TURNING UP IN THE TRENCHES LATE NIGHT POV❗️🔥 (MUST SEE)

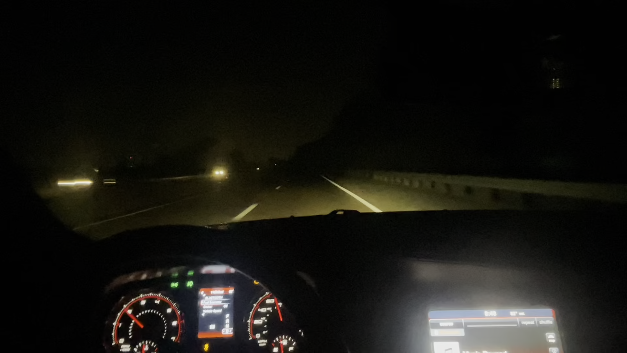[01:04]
I just decided to get the house, since I was at the house by myself, boys. Why not? Tryin' to get no ticket. Tryin' to get no ticket. There's a lake right there. He's locking it up.
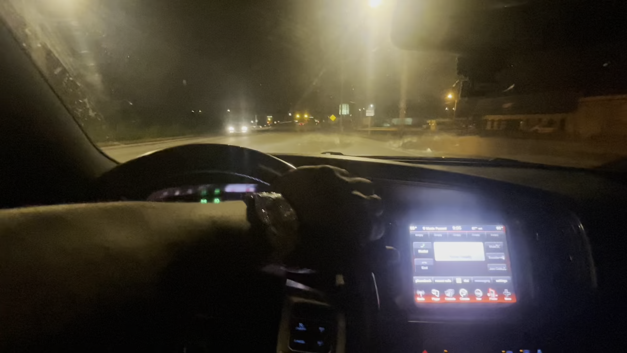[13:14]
and the light will turn yellow this light so long i hate this light bro so i ain't finna set this light and talk to y'all too much you know what i'm saying i'm gonna come back to y'all when we pass this light i'm almost at the crib in a way y'all hey y'all see what's going on
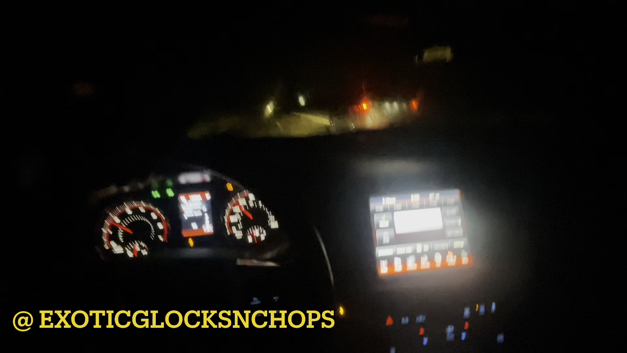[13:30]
oh fake hey like this the bench street to race i don't know who this is behind me in there what's that you